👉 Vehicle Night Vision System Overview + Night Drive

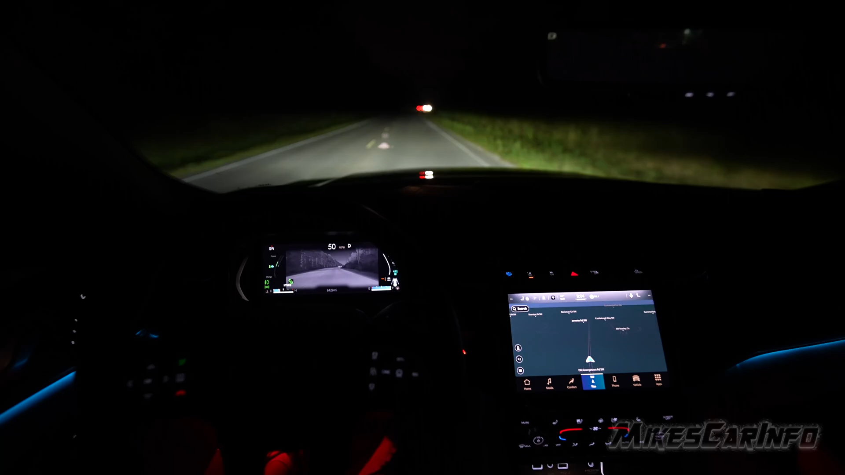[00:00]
The Jeep night vision system is fantastic. It is a thermal imaging camera that is mounted in the grill in the same position as the driver.
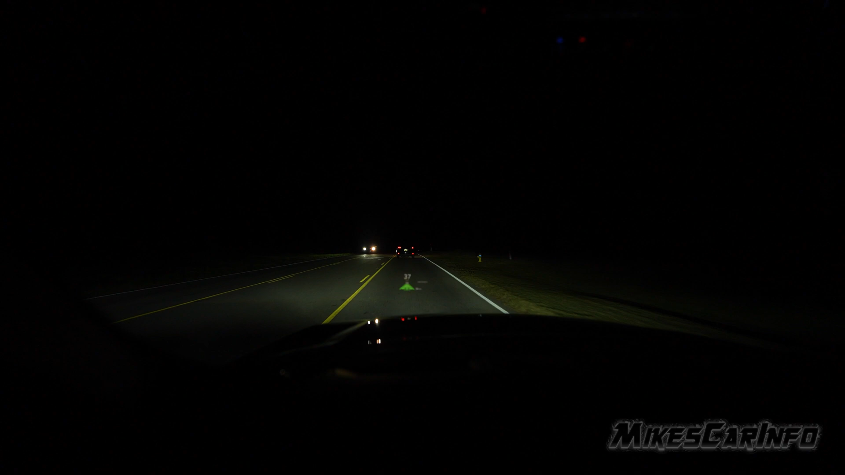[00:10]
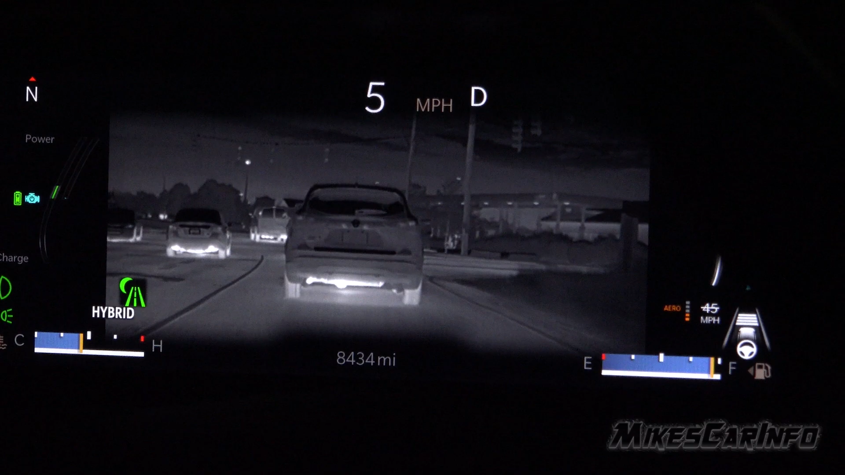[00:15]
So it's inline and it's the same perspective as you're looking out the window, the windshield, as the driver.
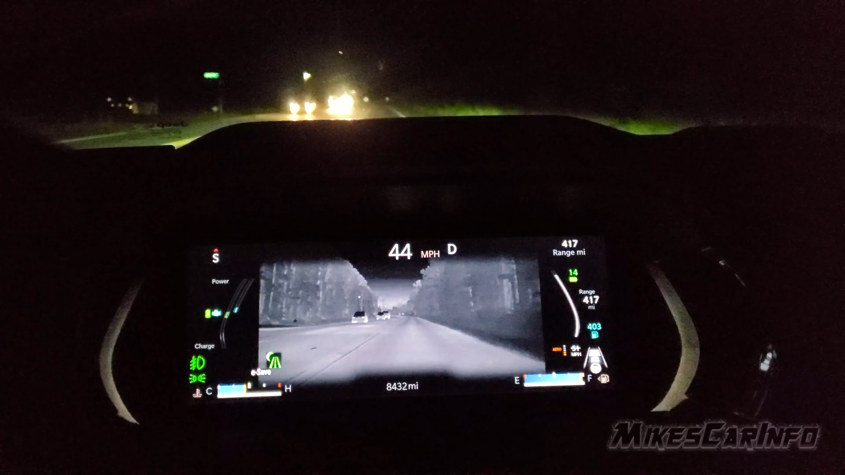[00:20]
You're also looking at that same perspective from the imaging camera.
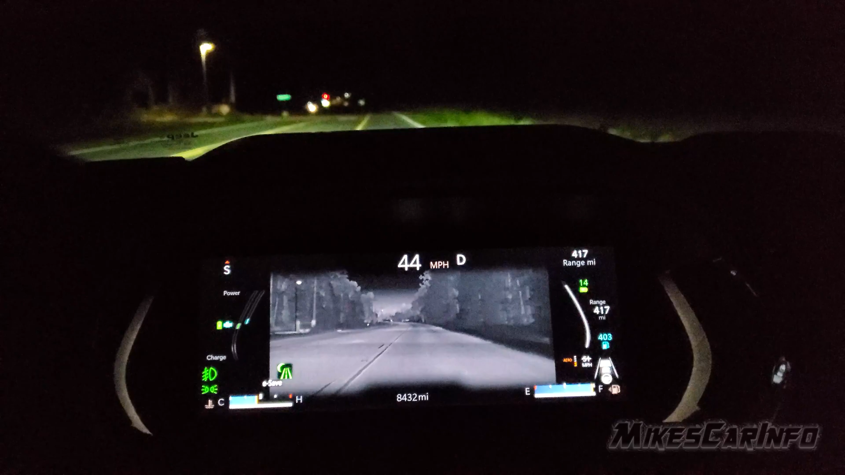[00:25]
And it is a grayscale system where lighter objects are
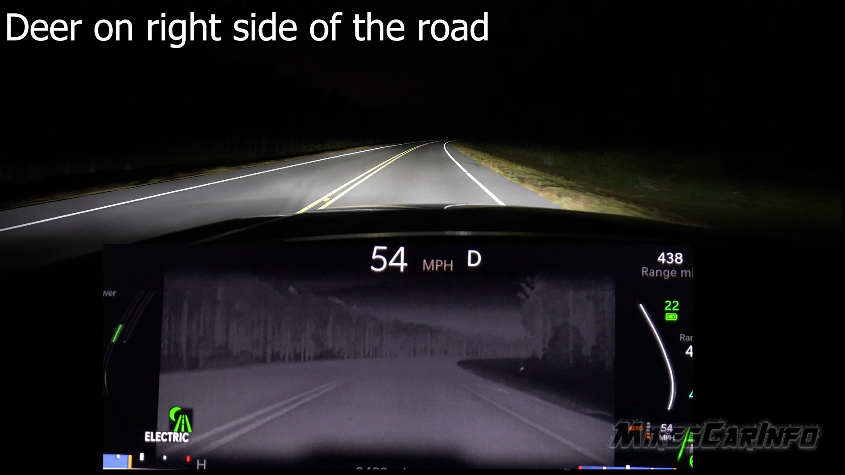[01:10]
of the road while I was driving on the system and it highlighted it from very far distance, especially considering the camera is in the actual grill, which is much more forward position than your actual windshield, the driver's eyes. So it can detect things further away from the vehicle and pedestrians on the side of the road,
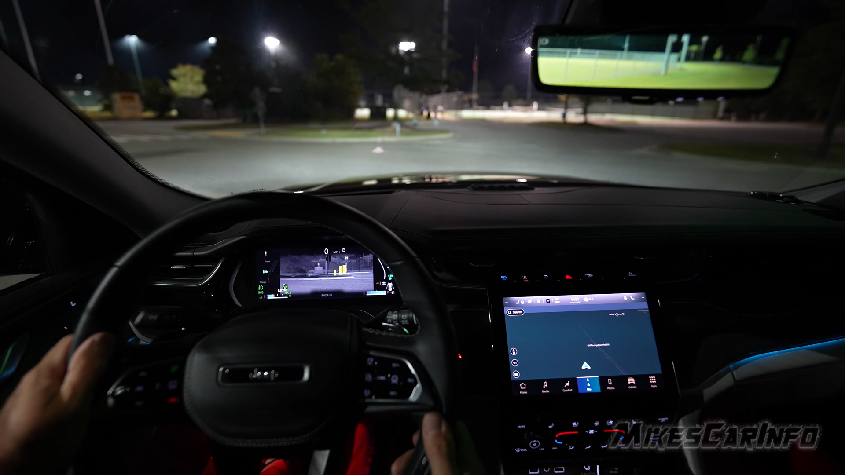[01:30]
large animals in front of you, and also just generally seeing what's ahead.